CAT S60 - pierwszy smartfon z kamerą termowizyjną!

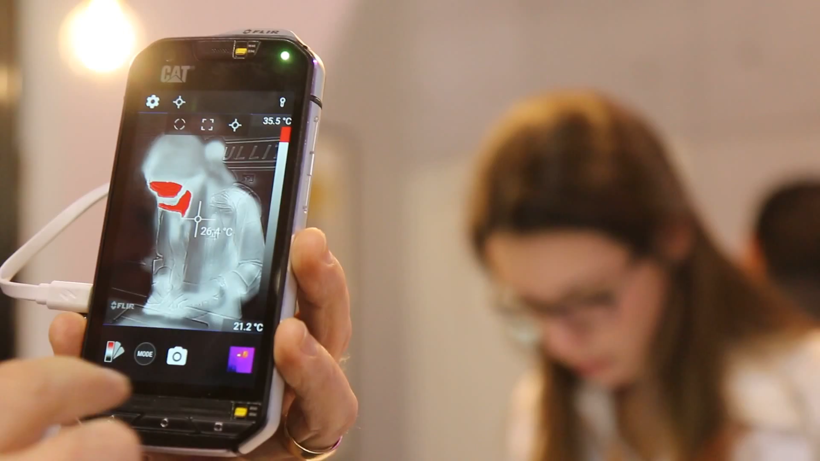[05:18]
On screen: spot 26.4°C, scale bottom 21.2°C
So we have different, now we can take the coolest one. So, okay, here you can see what's the coolest one.
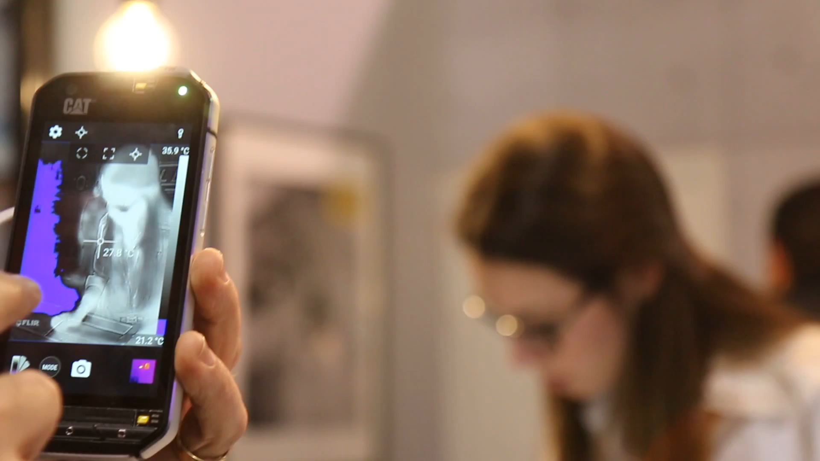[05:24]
On screen: spot 27.8°C, scale bottom 21.2°C
And this, for example, is important. You can see now here is cold air coming out of this room.
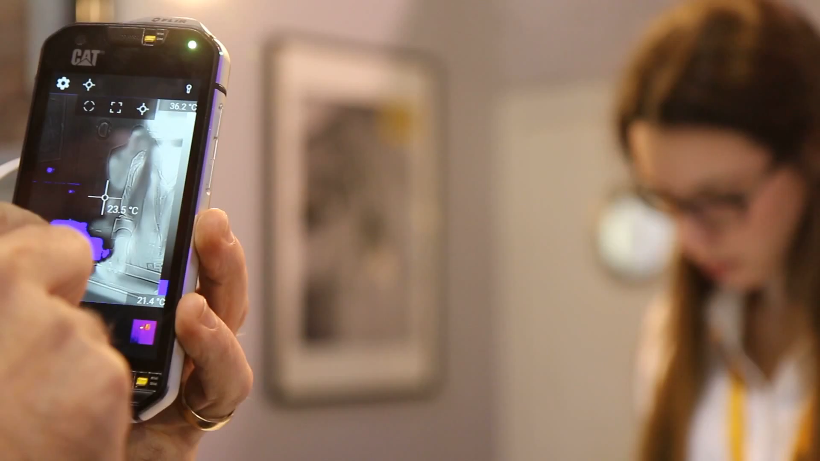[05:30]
On screen: spot 23.5°C, scale bottom 21.4°C
So there's air conditioning there. We can see some some cool areas coming out.
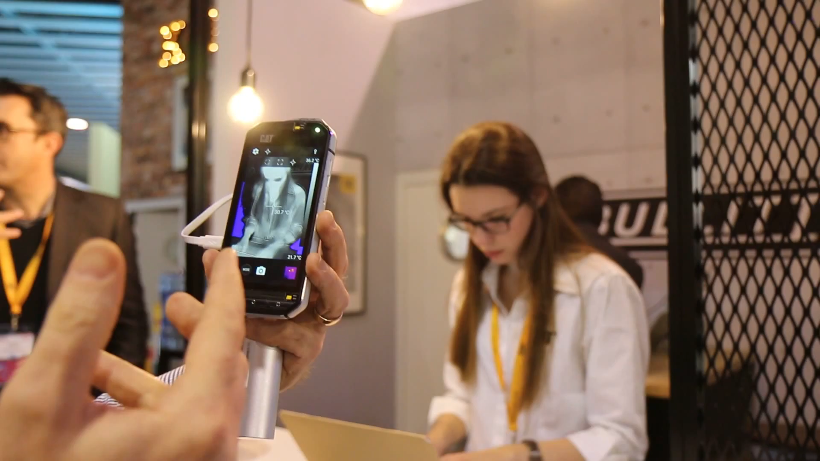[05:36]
This is important for the efficiency of housing and for energy passes and other stuff. So you get a different way of presenting whatever you want to do and to show really the temperature.
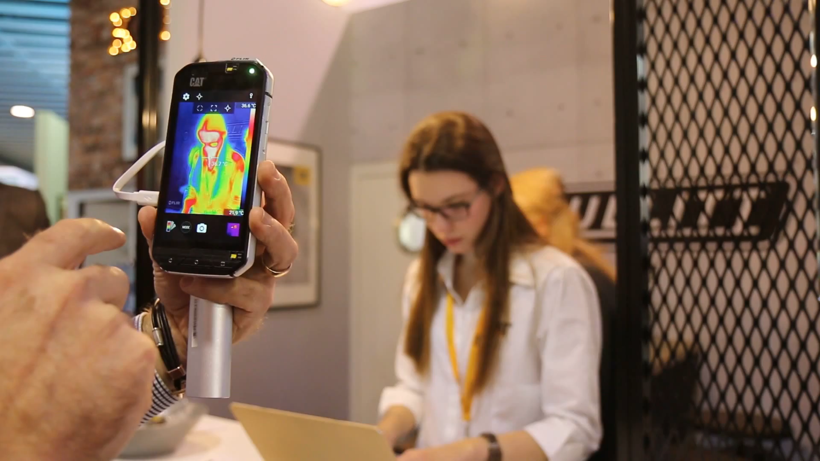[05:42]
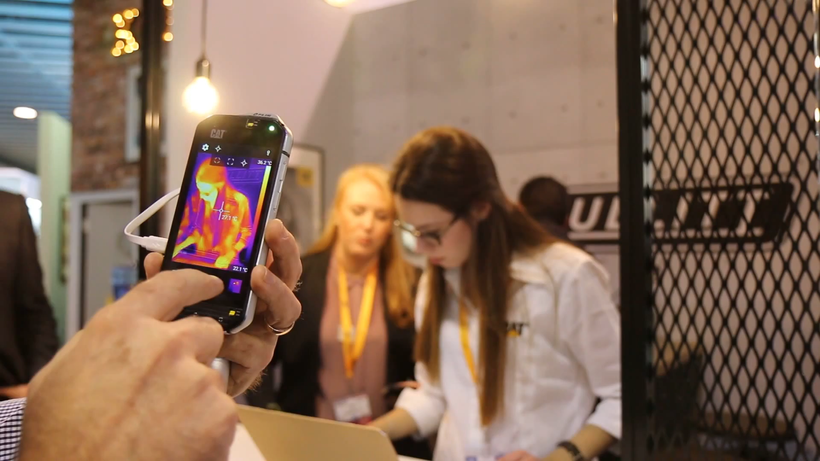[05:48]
What else if you go back to the to the gallery? For example, I just go in the operational mode.
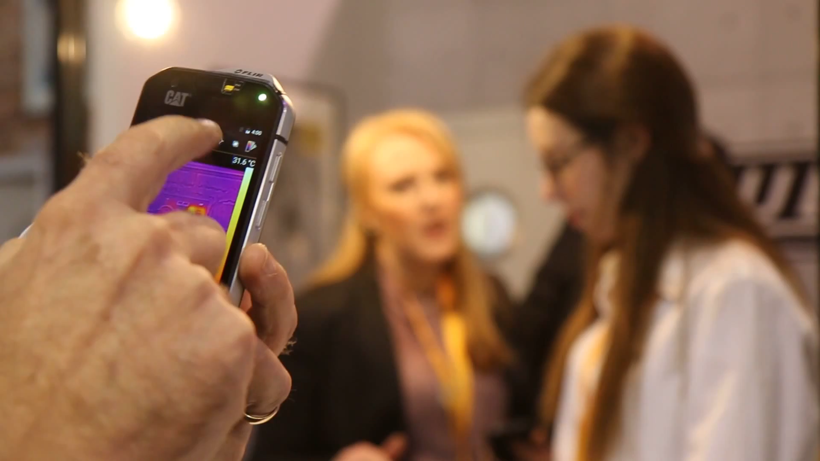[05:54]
I want now more and a more specific view on that. I make it bigger.
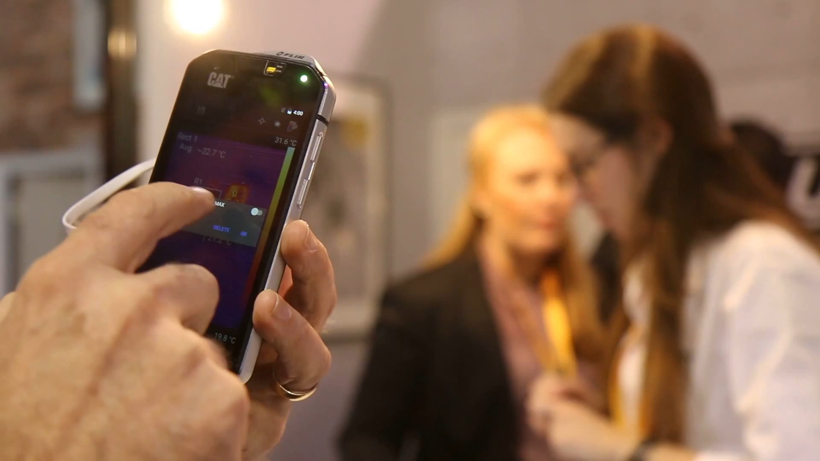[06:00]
I say I want the maximum temperature. I want the minimum temperature. Okay. So here again we see live. This is the hottest spot with 33.9. Why? There is a power plug.
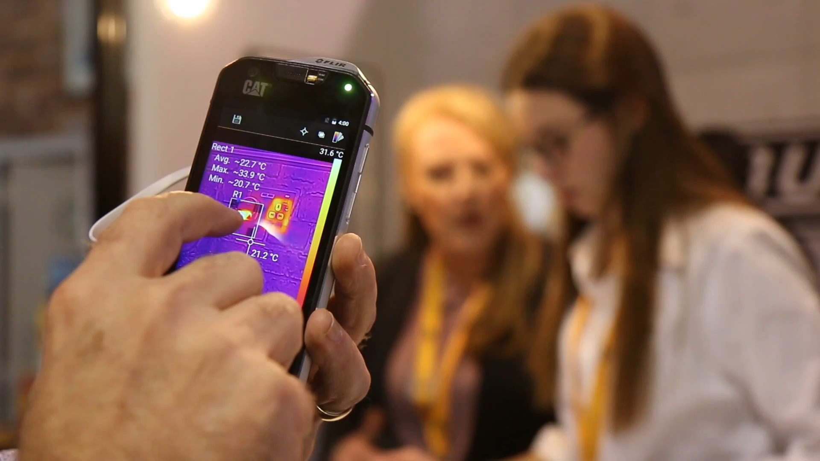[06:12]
On screen: max 33.9°C
So we are charging and here's the coolest one. So this is important. For example, you're looking for a fail electricity.
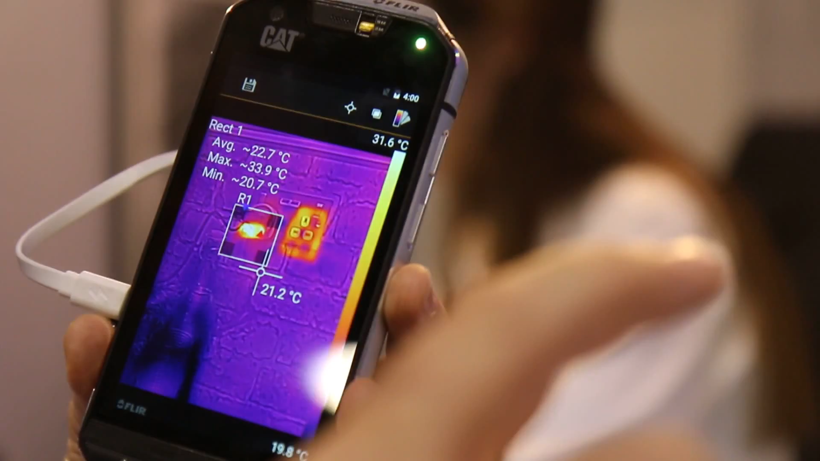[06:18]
On screen: max 33.9°C, min 20.7°C, scale top 31.6°C, scale bottom 19.8°C
You can see which wire, which phase is not working or you see a fuse. You see whatever in a car.